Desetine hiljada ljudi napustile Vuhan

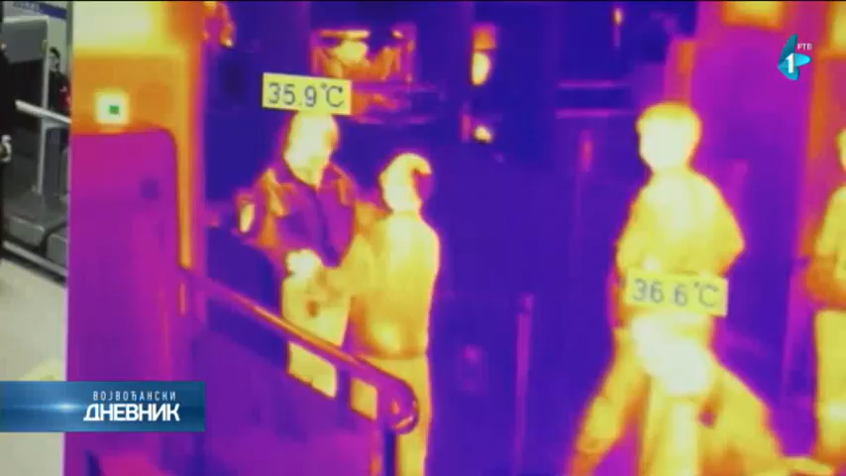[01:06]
Međutim, baš kao i na aerodromu, strogi propisi provere zdravstvenog stanja i merenje temperature putnika i dalje se primenjuju, jer vlasti strahuju od ponovnog širenja virusa u zemlji zbog potencijalnih inficiranih koji ne pokazuju simptome.